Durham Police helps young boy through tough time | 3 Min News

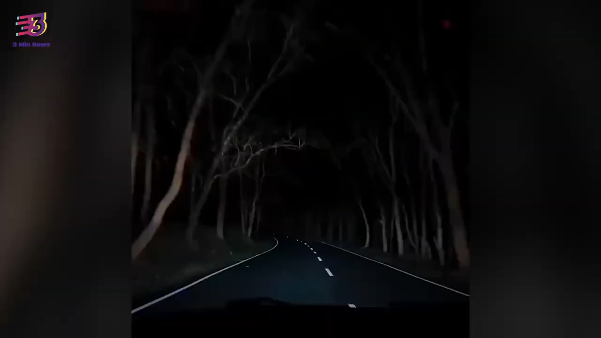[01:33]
Well done, all. A video captured by a driver of two elephants caught in a road inside a Danalee wildlife sanctuary has sparked a discussion about wildlife conservation. People have expressed their displeasure at the incident and urged authorities to implement guidelines that could reduce roadkill. The video was originally posted on the official Instagram page of Danalee Adventure Charles, a travel company.
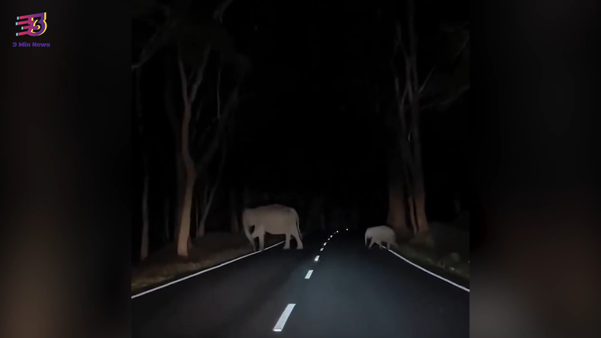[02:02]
The clip, however, captured people's attention after recently being re-shared on Twitter. The video is taken from inside a vehicle. The clip shows the car traveling at night in pitch darkness with all its headlines lighting up a small stretch of road ahead. Suddenly, the vehicle starts slowing down after seeing two elephants crossing the road. The vehicle then hauls haunting the animals across the road.